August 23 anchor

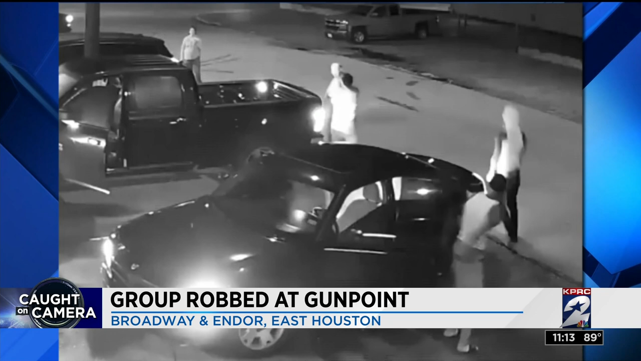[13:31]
The victims say they were standing outside a reception hall when a black Dodge Charger pulled up. Three men got out, pulled guns, and forced those people to the ground. If you have any information on this robbery, please call police.